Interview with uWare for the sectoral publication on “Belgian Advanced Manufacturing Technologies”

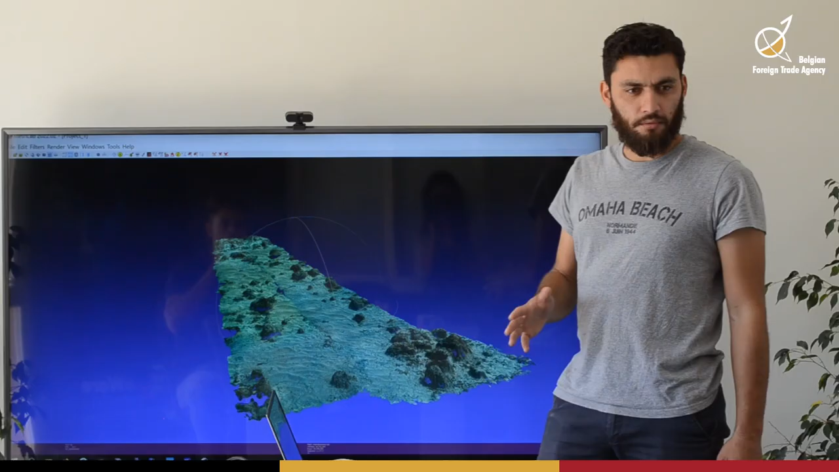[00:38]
but also to process it in terms of generating 2D and 3D maps of the environment and overlaying the sensor data,
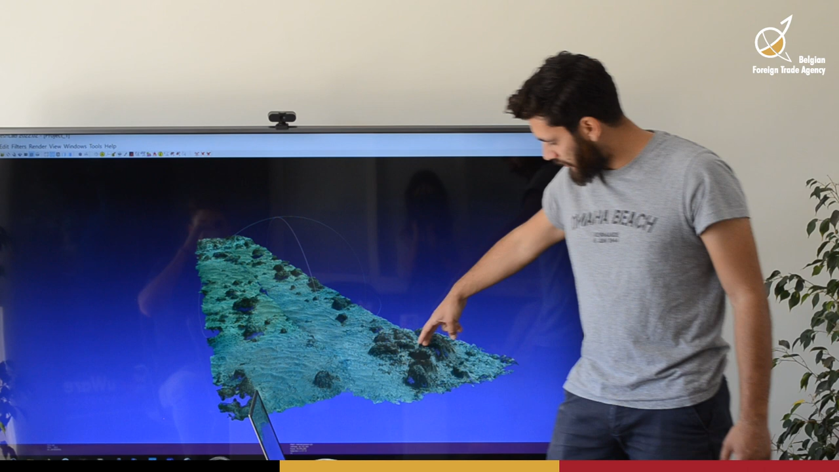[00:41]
and in turn also doing temporal analysis on the data gathered.